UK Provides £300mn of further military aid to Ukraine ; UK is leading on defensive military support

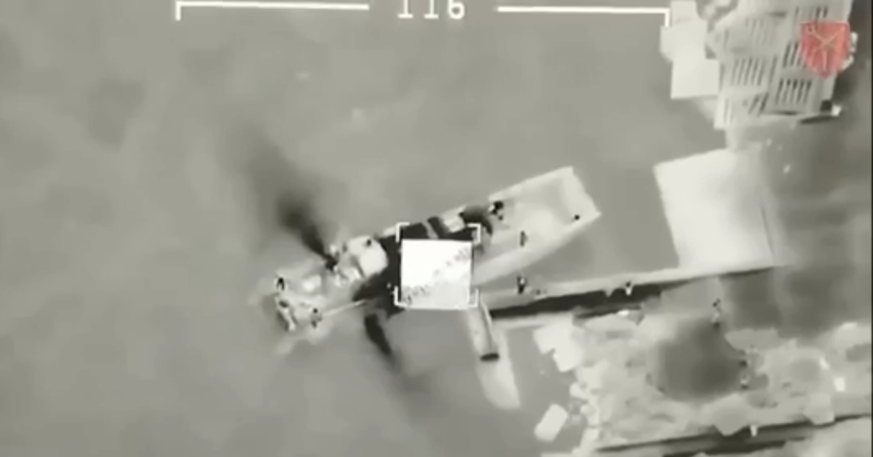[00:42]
An island in the Black Sea and a Russian landing
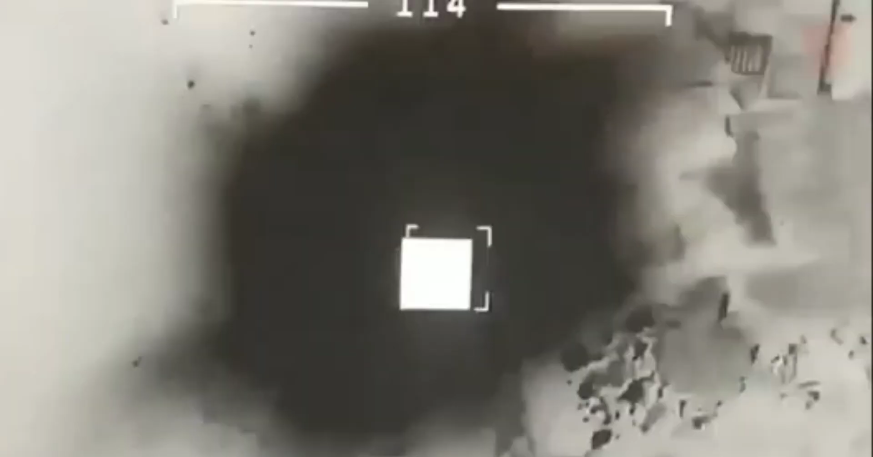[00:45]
is obliterated by a strike from a Ukrainian drone.